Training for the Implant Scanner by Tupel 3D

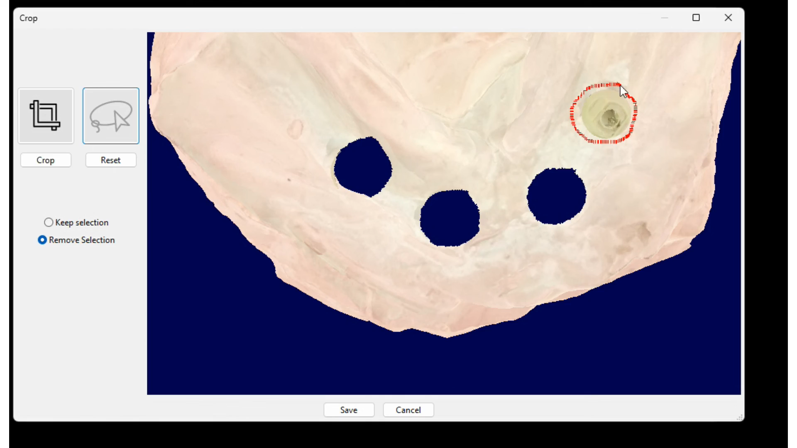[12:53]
I refill the holes left from the cropping. And I can overlay and merge the CAD from the implant scanner.
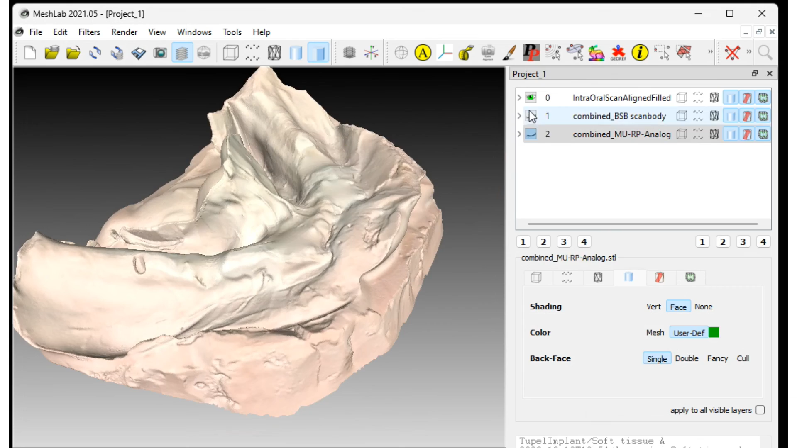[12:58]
To make a complete STL of the jaw.